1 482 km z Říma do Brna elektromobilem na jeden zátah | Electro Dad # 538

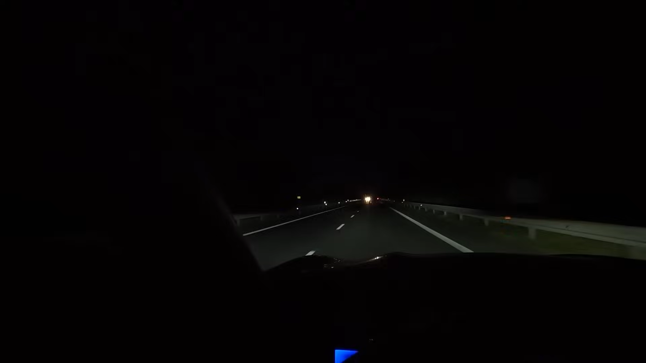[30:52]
Jo, osobně nejsem velký fanoušek tady těch drátků v těch sklech. Ono to, ty proti jedoucí auta, jak svítí, tak ono se to skrze tento vyřívané čelní sklo, tak se to tak rozprskne to světlo a není to úplně příjemné, tak jsme na české straně. To je od studa, že ani 33 let po revoluci jsme od Pohořelic k Mikulovu nebyli schopni protáhnout dálnici, že se to tak strašně vlače.
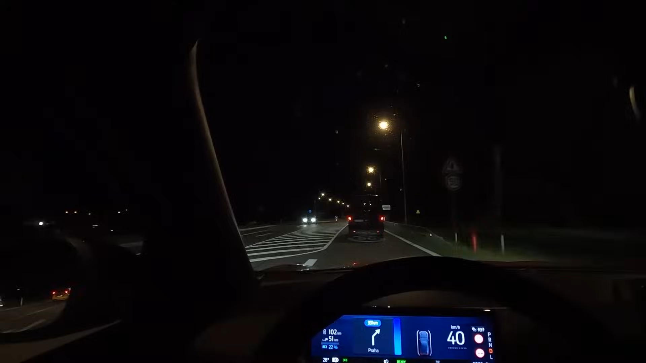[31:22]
A od studa je taky to, když přijíždíte přes hranice a vidíte Mikulov, jak jsou tam ty hampejzy a reklamy, tak to taky nevypadá důstojně a reprezentativně. Tak po 17.75 hodinách cestování ve 11.01 v noci,